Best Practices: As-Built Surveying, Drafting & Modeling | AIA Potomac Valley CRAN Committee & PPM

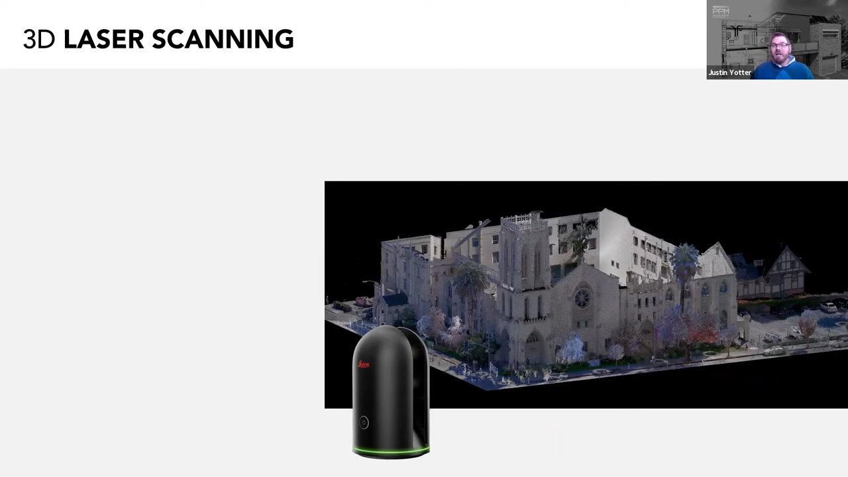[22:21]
The change to completely new technology and ditching some, if not all, of the traditional methods isn't easy in any industry. But using LiDAR allows for fast data acquisition performed by a skilled surveyor using 3D laser scanners. It's also more accurate than any measurement that can be taken by hand. This technology can be purchased, rented, or contracted. It's a thorough solution. It allows surveyors to gather more data than needed to complete most projects.
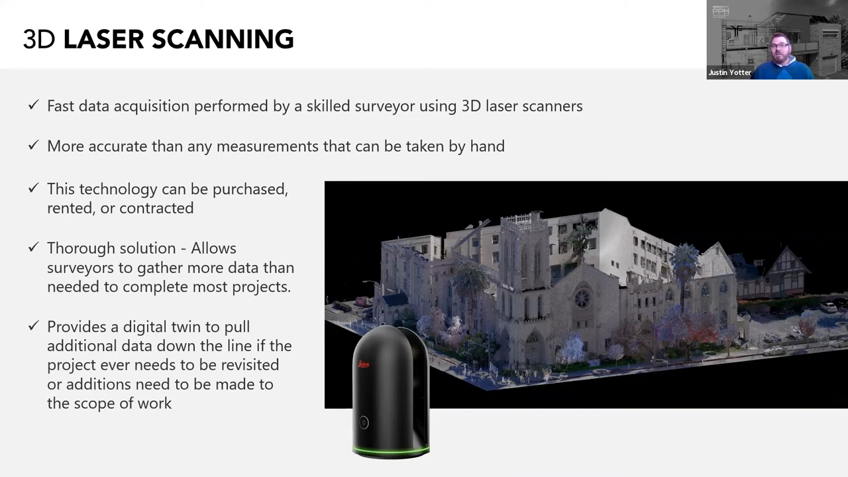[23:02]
And it provides a digital twin to pull additional data down the line if the project ever needs to be revisited or if additions need to be made to the scope of work. Here are some examples of each type.
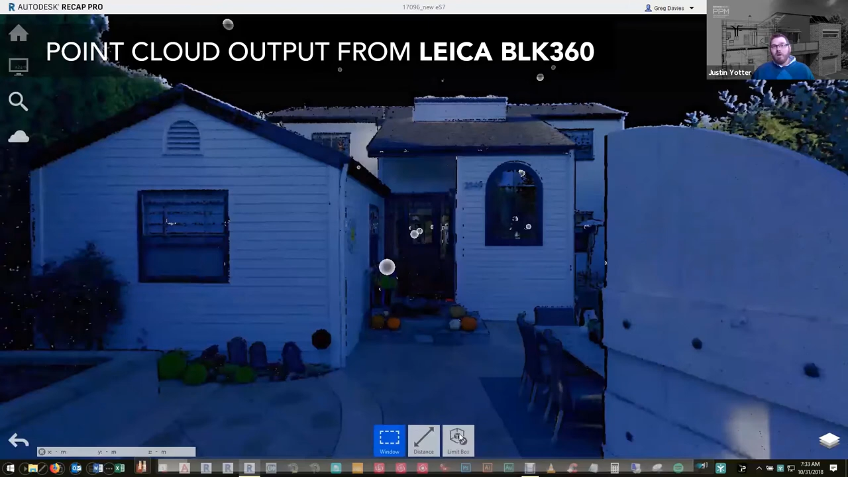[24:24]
As you can see, it collects a lot of data all around as you scan.
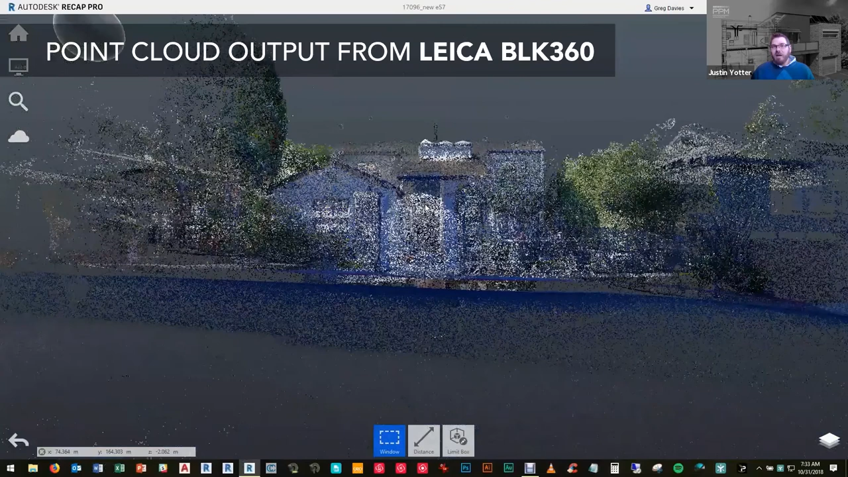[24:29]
This scanner picks up color as well and has thermal
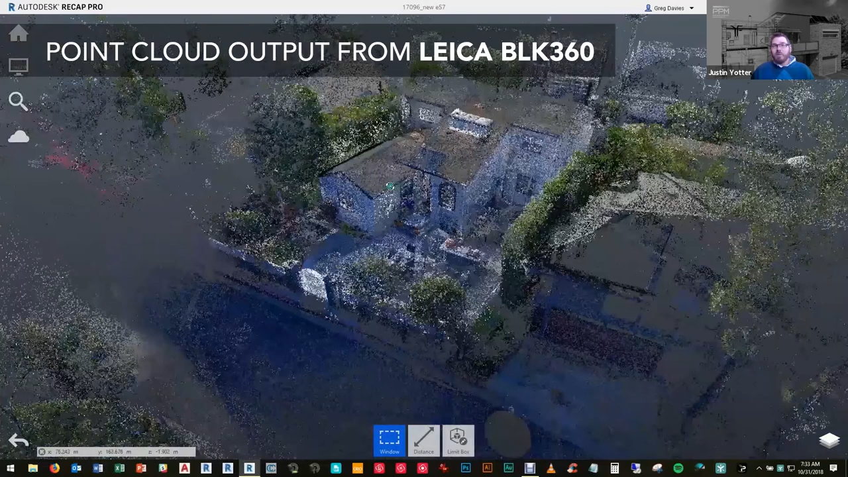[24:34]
detection capabilities if you're interested in measuring for that kind of thing.
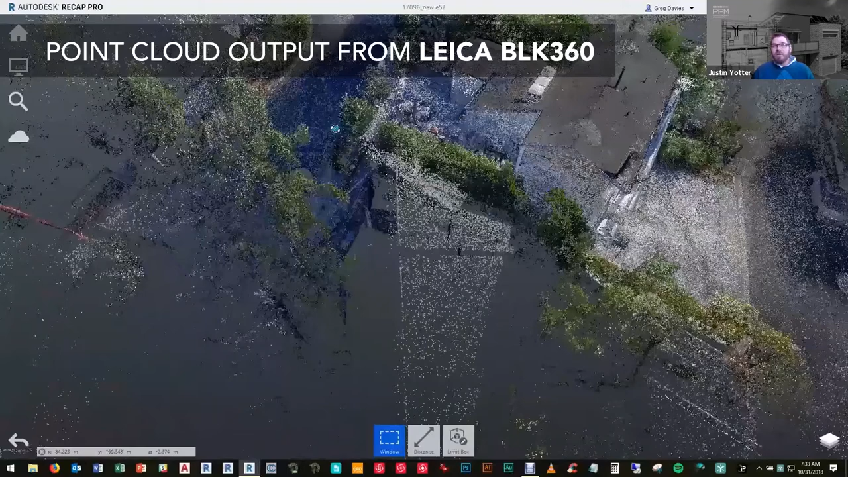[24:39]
You can see that it has the photorealism with the material color so that you can actually see almost in photoreal quality.
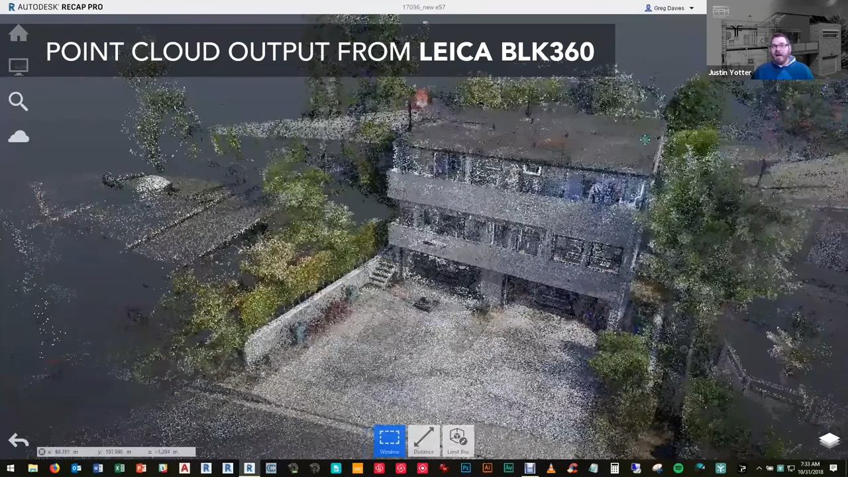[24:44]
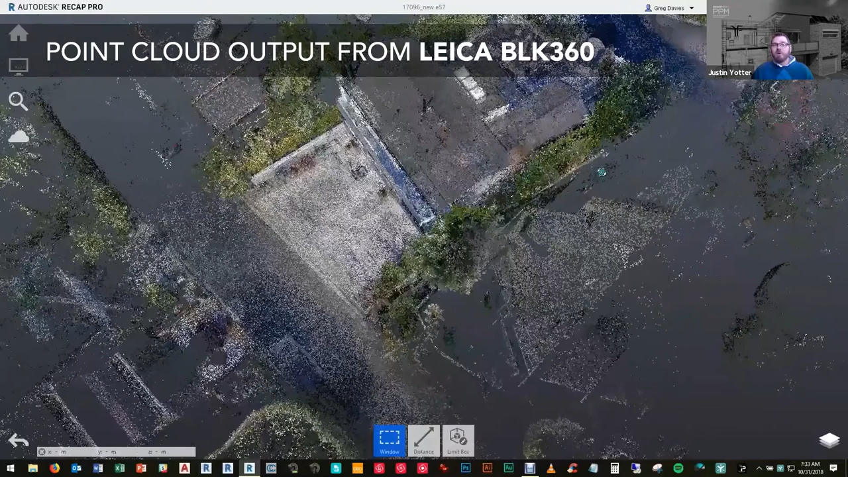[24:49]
And this reprocesses as it's moving, so you see that it gets crisper as it stops moving.
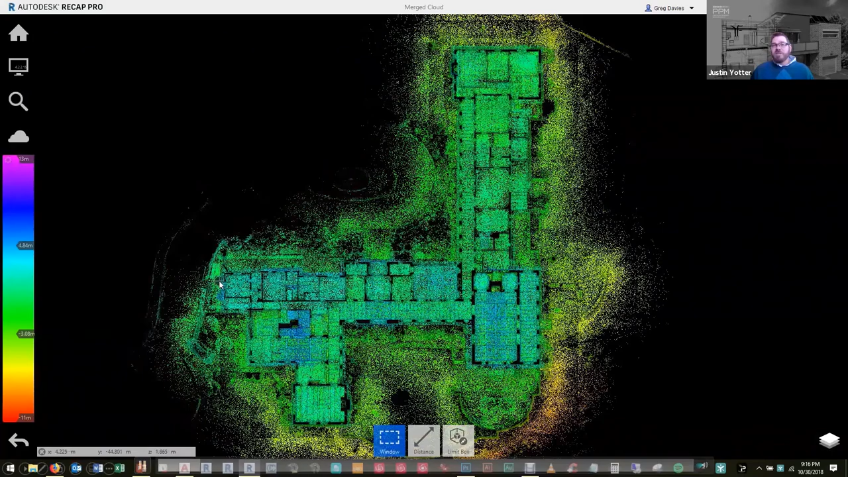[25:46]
You may notice that the coloration of materials is not included like the Leica, but it does have a height ramp visibility
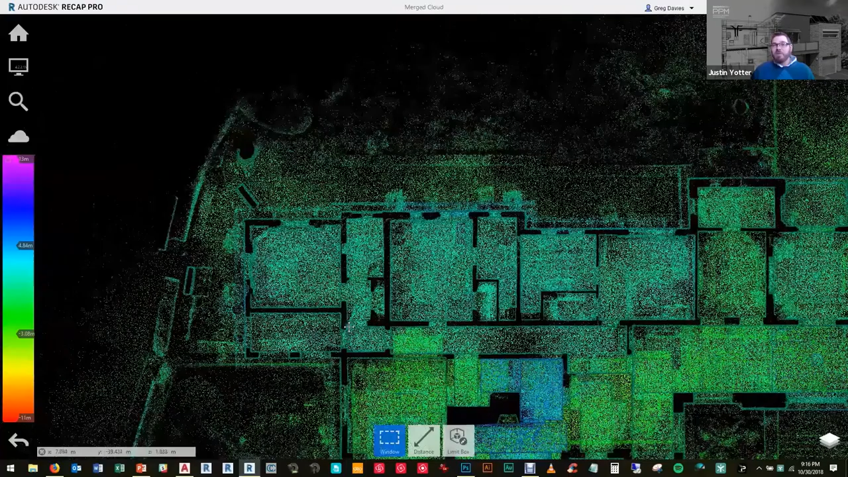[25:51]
where different heights are shown as different colors on the spectrum. You can see here the green to the blue.
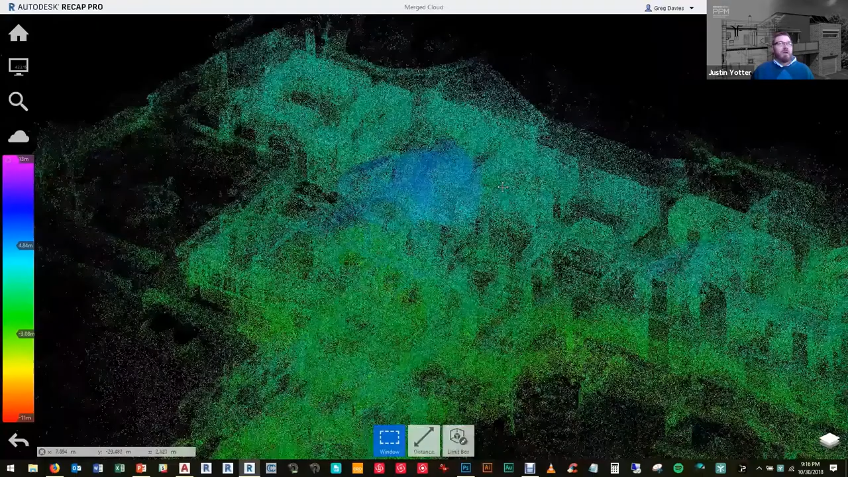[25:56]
The cloud is a little bit more fuzzy, but it still has millions of points and it still collects a lot of data.
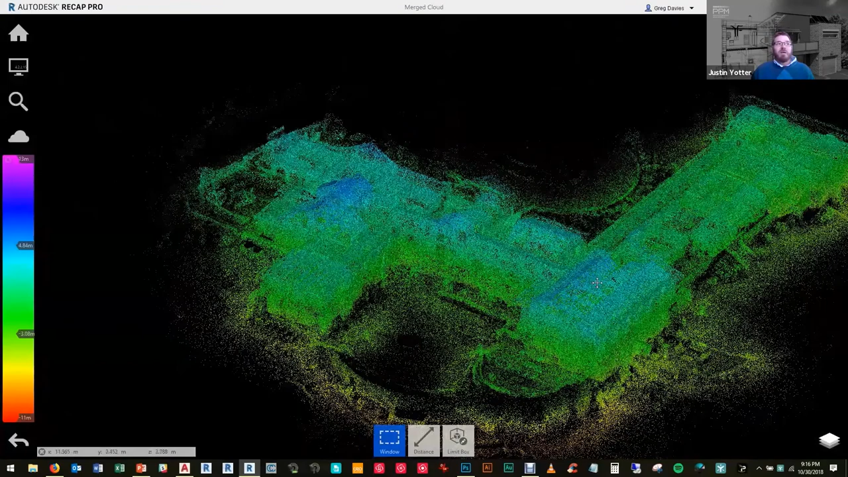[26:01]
This is a single family residence, even though it is very large, and one family, believe it or not, lives in that large property.
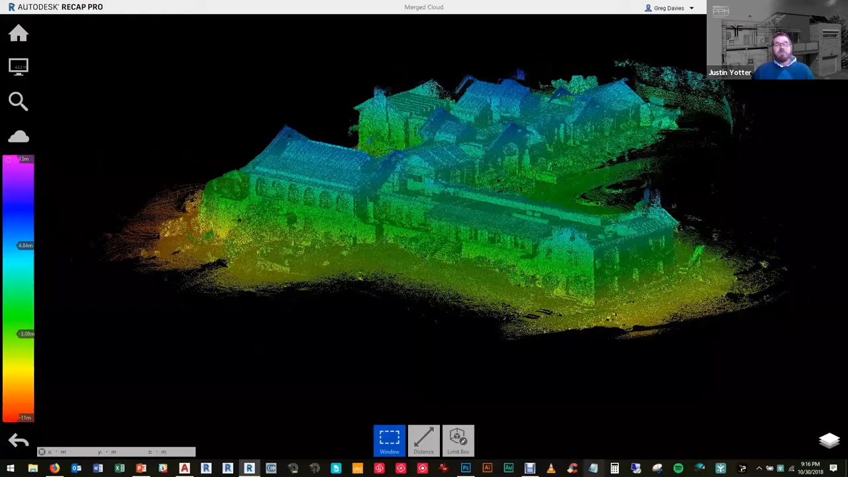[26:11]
Scanning with a mobile scanner is preferable if your time on site is limited in any way.
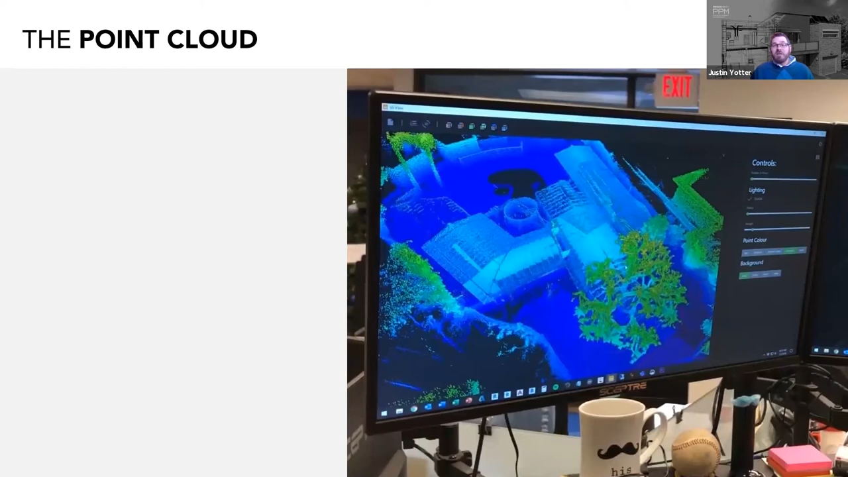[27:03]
Reviewing your data well before attempting to create a set of as-builts from a point cloud is a must. If there are any kinds of errors with your cloud, which do happen, then using that bad data can either stop you in your tracks later when you're drafting or modeling, or even worse, result in an incorrect set of as-builts. Once your scan has processed, you'll need to review the output. Did you cover all the areas? Did all the rooms get covered? Are there any gaps in the data?
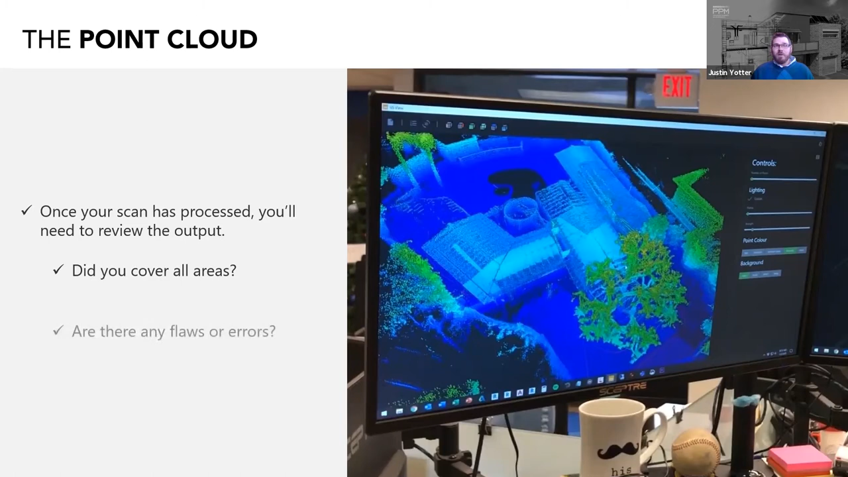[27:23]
Are there any flaws or errors, such as drifting? Make sure to look for any of this drifting, which can occur when the software has trouble putting all the points together. If it occurs, then you can try some reprocessing options or simply scan the structure again. Drifting is common with mobile scanners and it occurs for several different reasons.
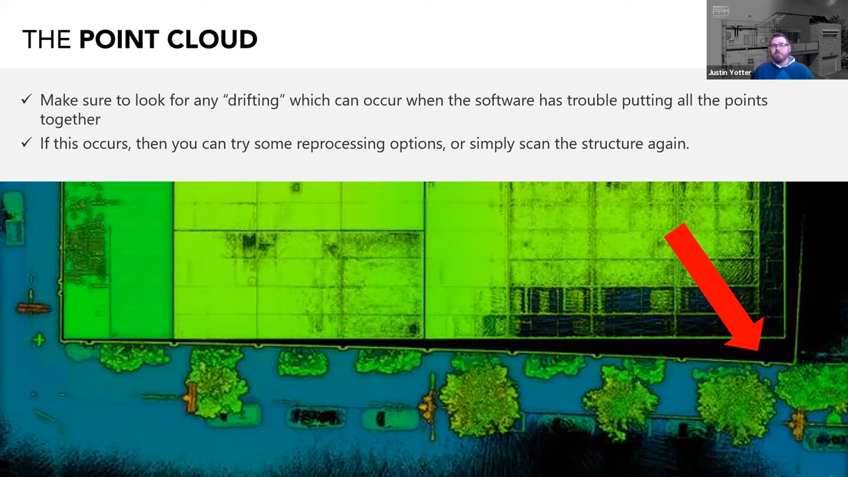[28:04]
Determining which reason is helpful before attempting to reprocess or rescan your project. This picture here is a great example of what drifting looks like in the point cloud. When scanning attics, foundations, large sites or multi-level structures, et cetera, that's when you may run into issues with the cloud and the scanner. Areas that are harder to access or have less unique features, such as repetitive hallways, or if a space has lots of reflective surfaces, those can cause issues. Processing requires all the areas have data connecting
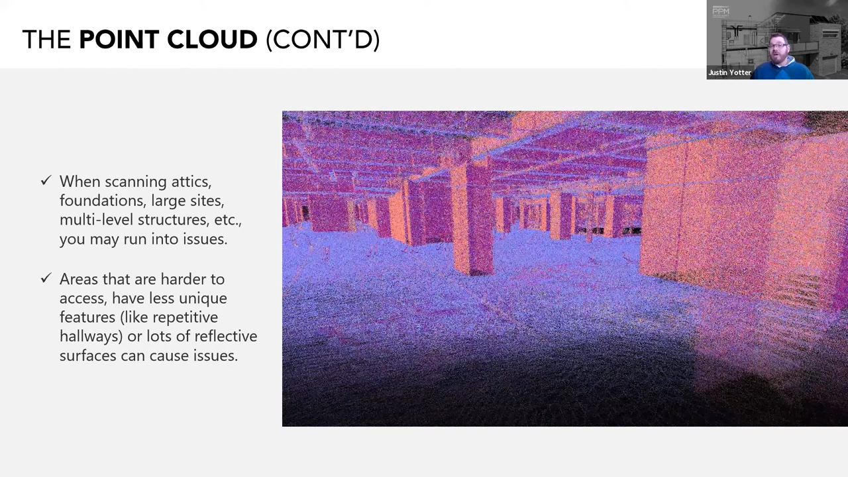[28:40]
one area to the other so that they can be properly glued or stitched together. Mirrors and moving objects, et cetera, can also trick the process and therefore give you a bad output. Most scanners have a pretty far range and will shoot out the windows, and when they're outside, pretty much all over the place. You may need to clip or crop the cloud to reduce the size and then delete the unneeded data. If you have to take multiple separate scans for whatever reason, then knowing how to merge those separate clouds together is useful.
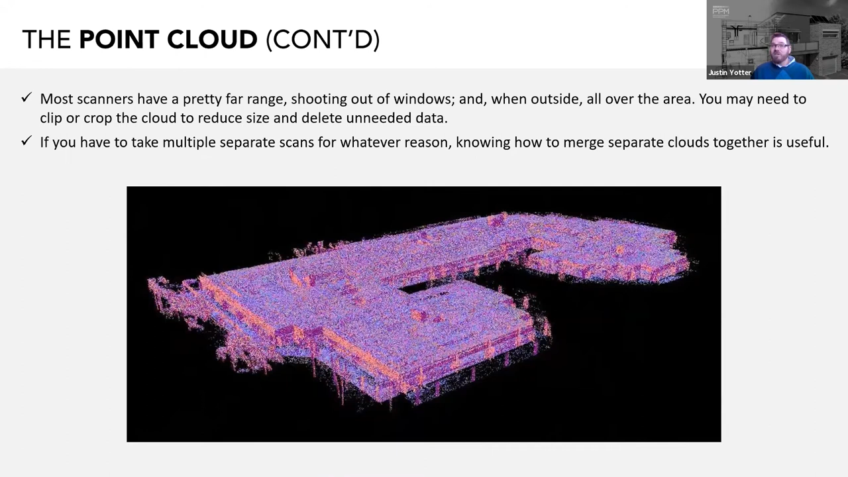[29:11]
Much like traditional methods of sketching and measuring, properly scanning a structure takes lots of practice to do it correctly and efficiently. So how do we use that point cloud now?
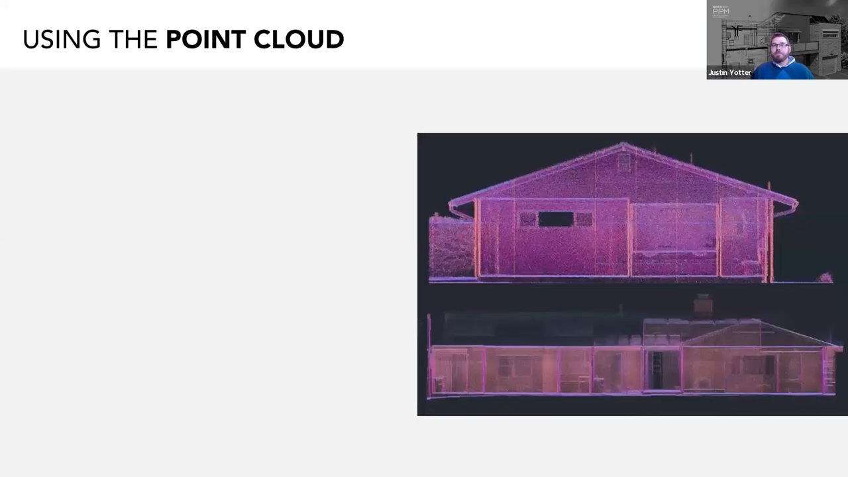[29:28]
Now that you've processed and reviewed the outcome of your point cloud data, you'll need to do one of the following things. Do it all again if it came out poorly and can't be reprocessed, or if it turned out well, go back to your drafting and modeling station to get started with the next phase. which is in order to produce items such as a floor plan, you need to be able to slice the point cloud into a desired section and work from that.
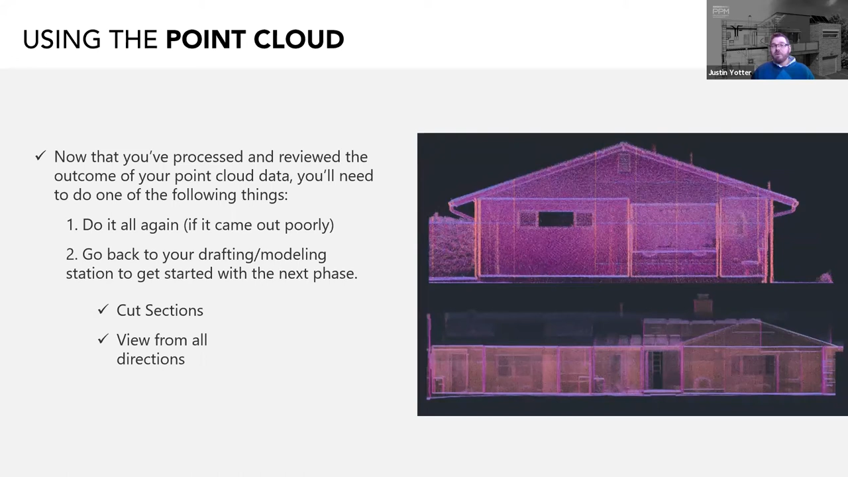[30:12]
Most of the software allows you to do that pretty easily. In addition to cutting sections, you'll need to be able to move or rotate the cloud around to give you the working angle that you desire. So in summary of the third section about the new era of data collection for as-builts, what did we learn?